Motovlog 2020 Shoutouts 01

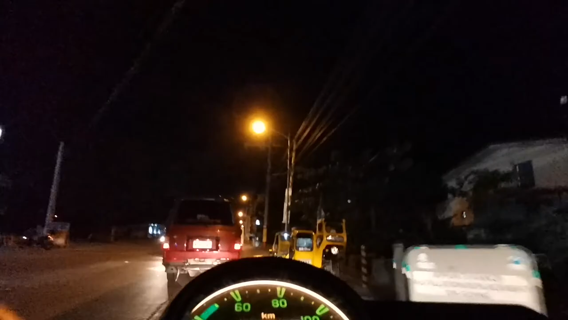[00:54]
'Yapapay, 'yapapay. Ito na naman tayo. At ako po si Sonet. Sa gabi nag-ride, sa gabi nagba-vlog.
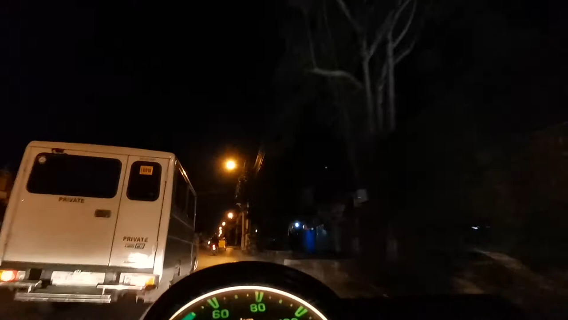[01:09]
Dahil maraming kamote rider at kamote drivers sa gabi.
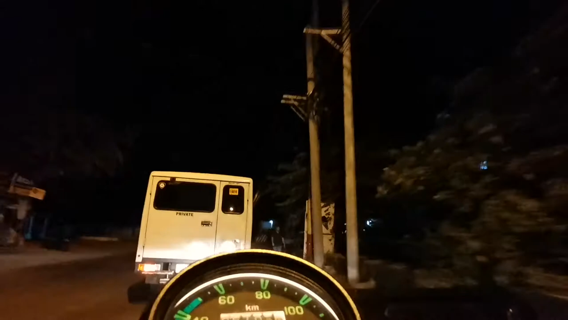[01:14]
Have a safe ride again.
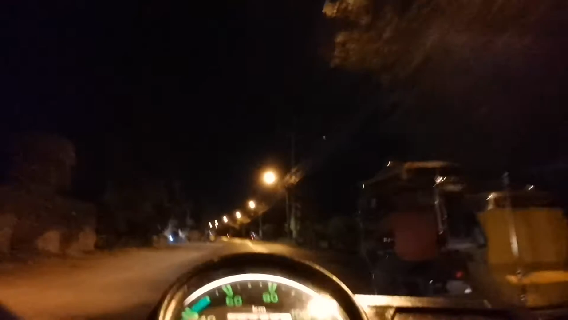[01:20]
This is another episode of our Motovlog.
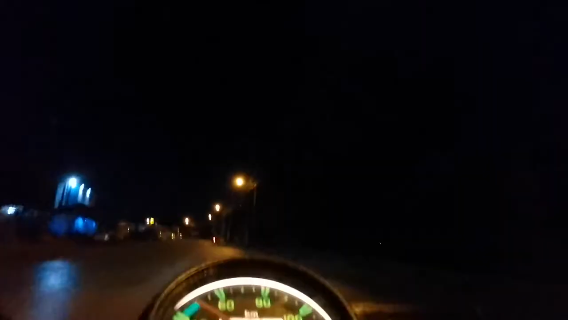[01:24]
Woo! Sarap ng gami dito talaga sa ating bukering probinsya ng Amos.
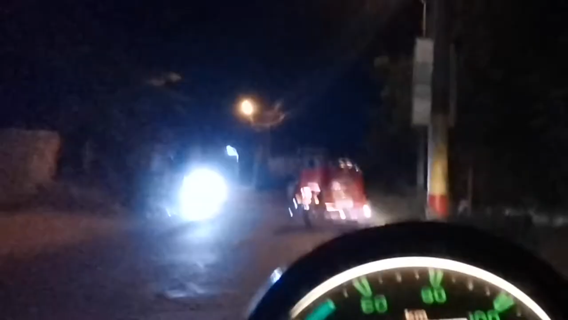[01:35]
At merong isang bulag ang punong-puno ng LED ang kanyang motor.
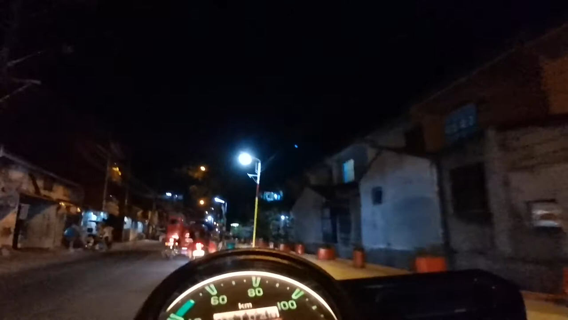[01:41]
Meron pa palang iba na kailangan nila lang 10 ilaw sa kanilang motor. Kapag meron kayong kasalubong, paki-turn off na lang. Wala naman kayong LED.
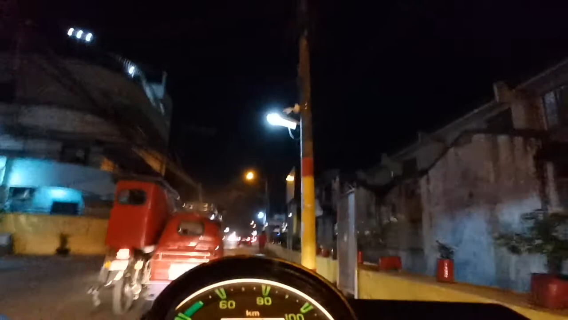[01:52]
Balut! Naghanap tayo ng balut. May balut.
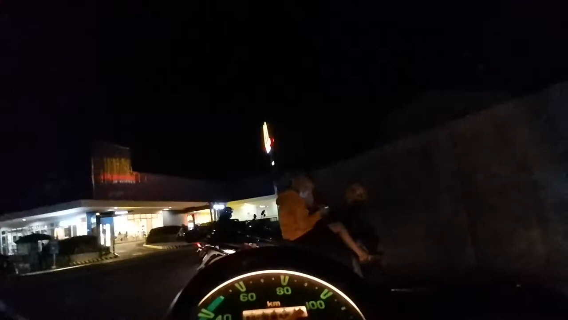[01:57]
Balut ba yun? Hindi yun balut. Diretso tayo dun. Grill house. May balut kaya dyan?
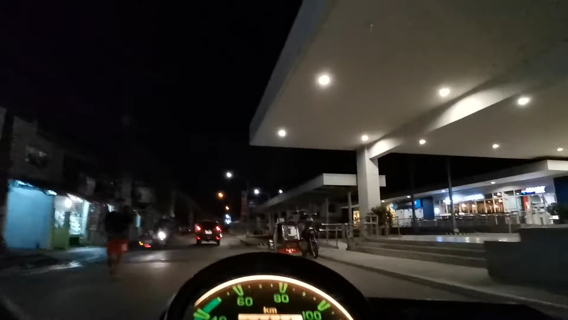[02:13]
Alright, sa gabi ng vlog, sa gabi ng ride!